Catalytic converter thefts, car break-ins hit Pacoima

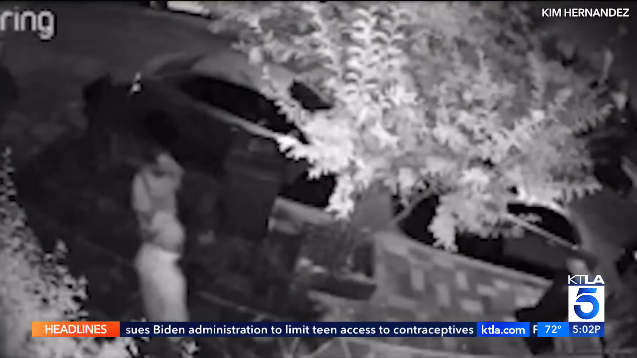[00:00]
A neighborhood in Pacoima is dealing with a string of catalytic converter thefts as well as car break-ins. The thefts are happening along Penny Street and Van Nuys Boulevard. And video from a ring camera shows men with an empty wagon.
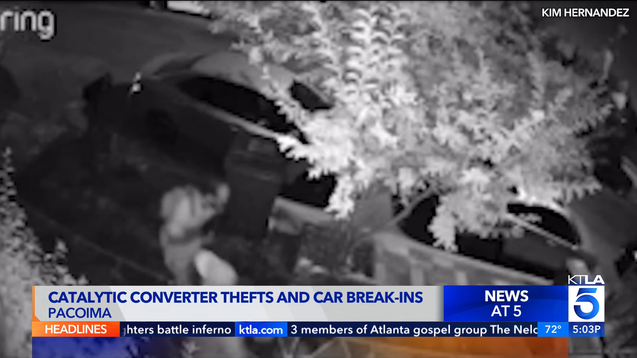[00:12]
They return back into the frame with the wagon full, presumably, of someone else's property.